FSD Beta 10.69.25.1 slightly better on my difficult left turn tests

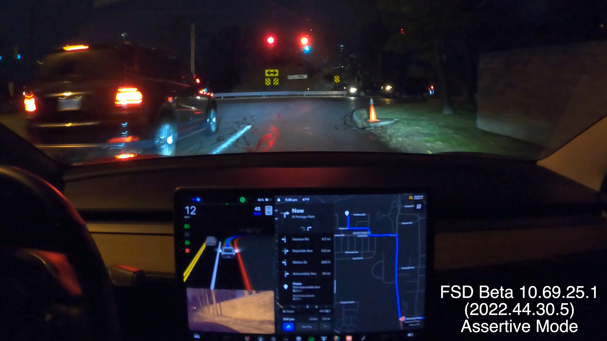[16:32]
get the protected left it's it's hesitating doesn't want to turn it's going to stop here i'm going to give it go juice because it's going to stop and miss the light it's going to miss that truck with the cash
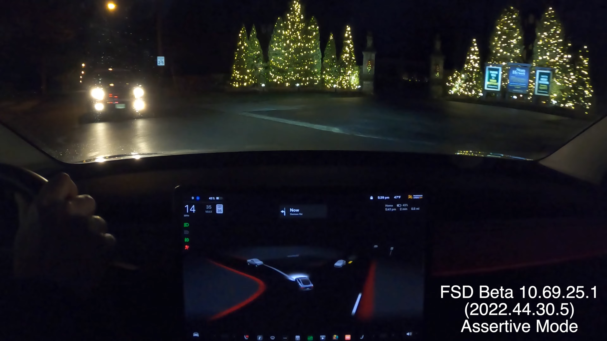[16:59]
bad really bad get the right